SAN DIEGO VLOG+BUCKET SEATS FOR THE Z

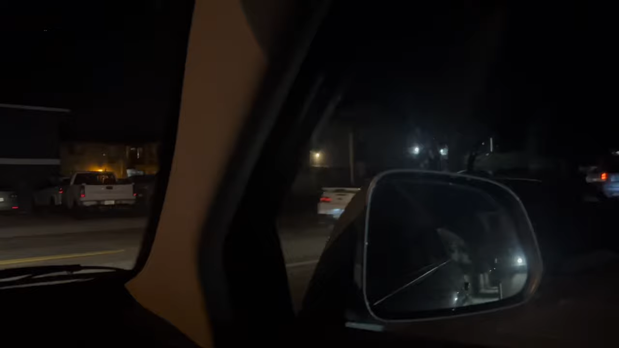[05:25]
and we see s chassis on the side of fucking straight oh my